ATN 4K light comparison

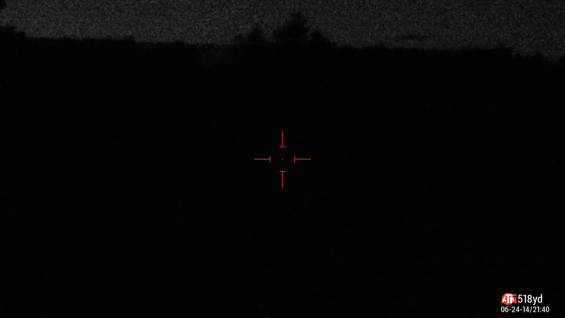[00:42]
There's the Wicked A67. There's the IR Builds. That fucker's bright. A67.
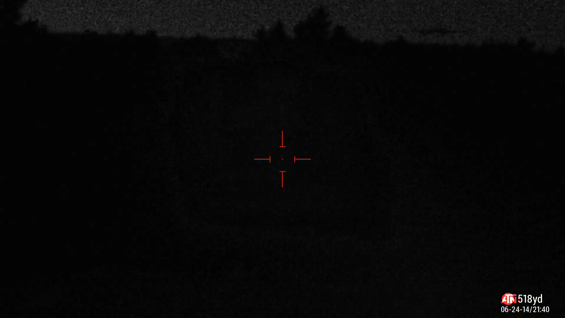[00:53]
IR Builds. 66. Sniper Hog.
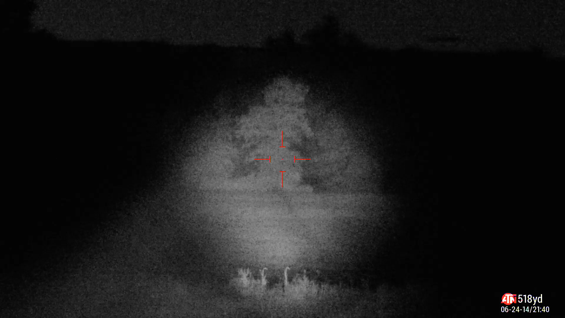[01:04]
IR Builds. We'll go back to IR Builds. We'll go to Full Flood. Here's the Sniper Hog. Full Flood.
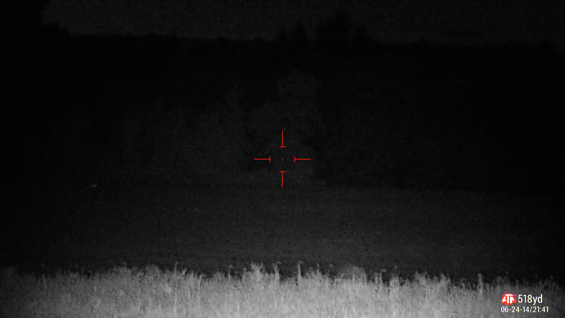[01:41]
Here's the Sniper Hog. Full Flood. Do the same with the IR Builds. Oh man, when that thing's zoomed in, it's bright.
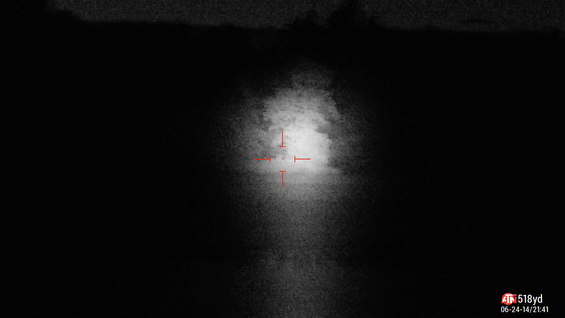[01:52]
Full field of view.
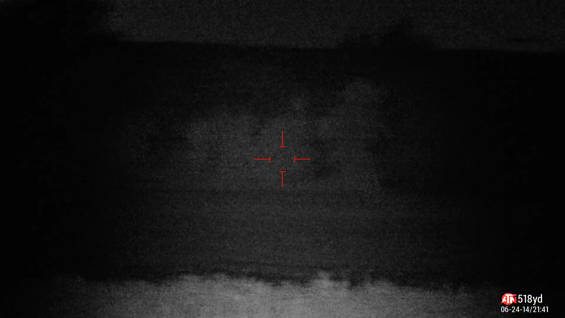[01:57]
IR Builds. I'm trying to see if there's any animals out here, but there's nothing. Here's the Wicked. Full zoom. A little bit better than Sniper Hog. You can still see that hedgerow. Go to where it just meets the full field of view.
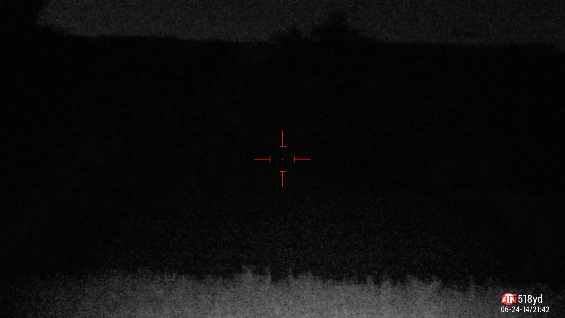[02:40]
That's the Sniper Hog. That's the Sniper Hog. Here. This is the Sniper Hog. We'll put them right next to each other.
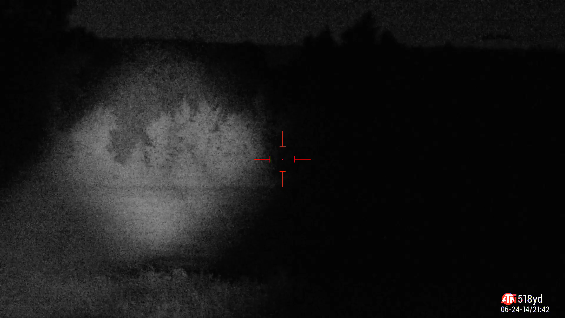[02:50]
That's the Sniper Hog. This one's the Wicked.
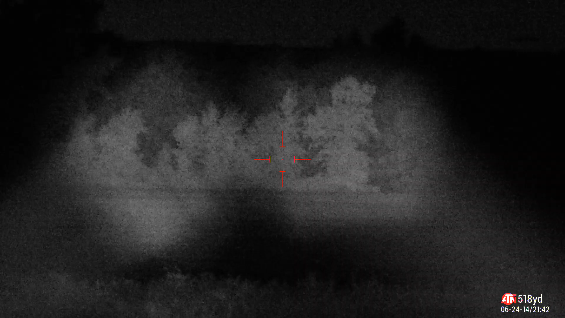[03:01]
There you go. See it with your own eyes. Side by side. Which one's brighter? There. They look the same to me. You get three in one with the Wicked though. Let's turn on the IR Builds.
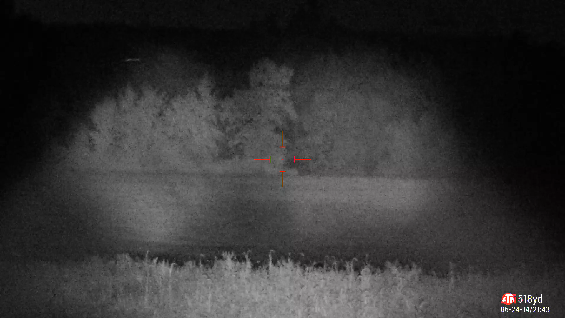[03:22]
There's the IR Builds in the center. That one.
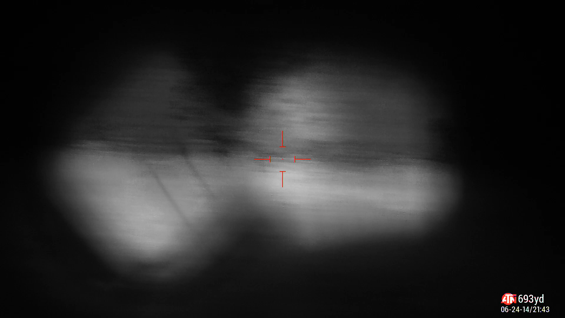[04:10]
That's my test. The laser is definitely a lot brighter.
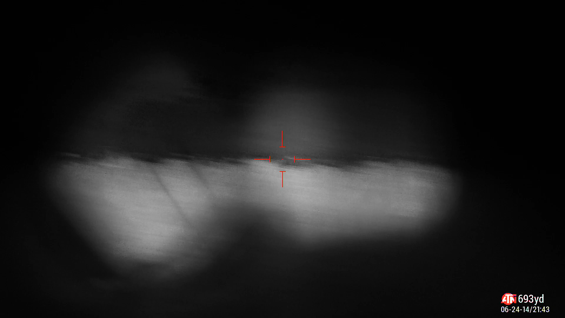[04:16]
And a lot smaller. 42 millimeter versus 60 something millimeter.
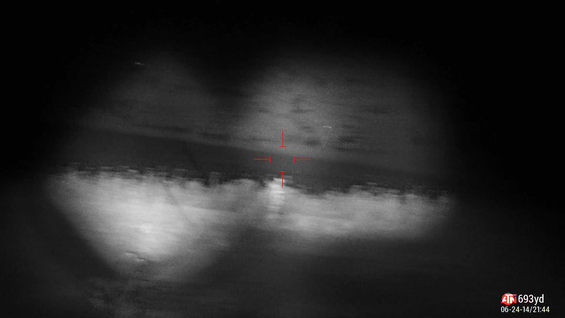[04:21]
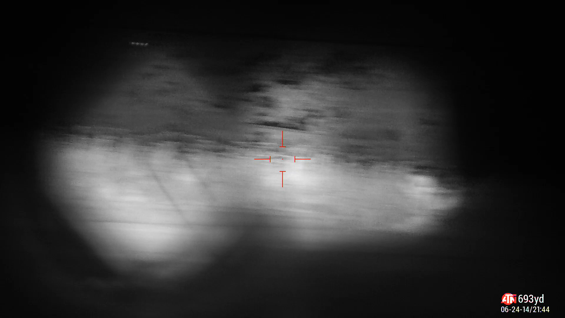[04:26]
The Wicked and the Sniper Hog look identical to me.
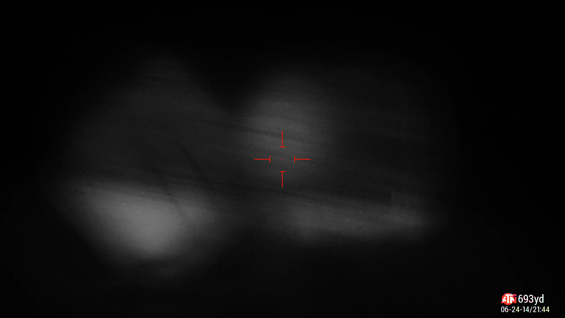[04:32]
I don't see how anybody can say one's brighter than the other. They look identical to me.
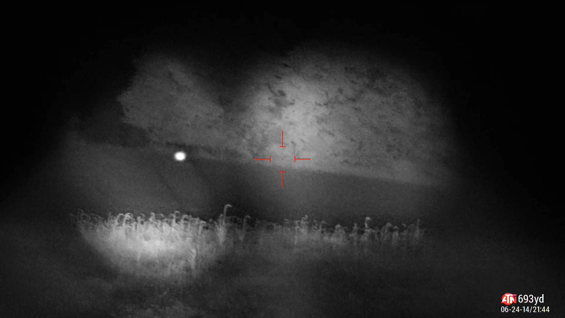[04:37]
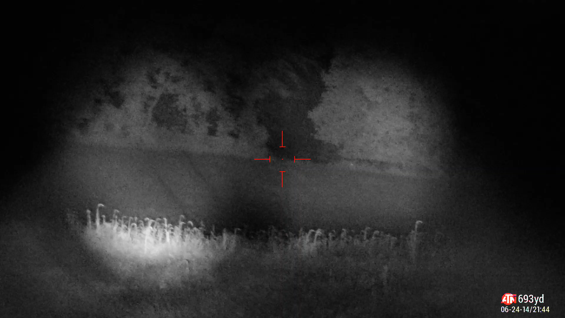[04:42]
There you go.
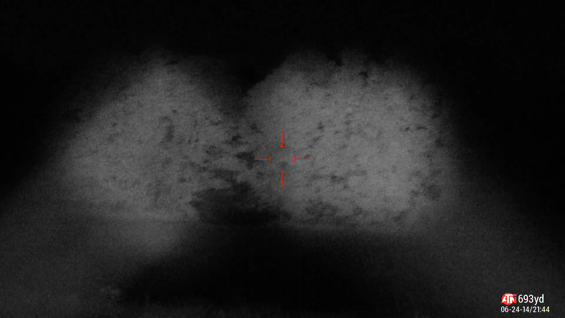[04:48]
Look at that. Wicked A67 on the right.
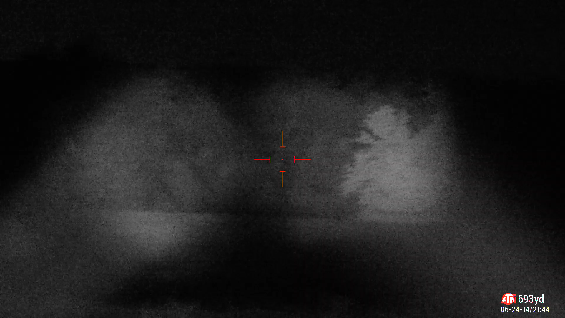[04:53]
Sniper Hog on the left. Identical.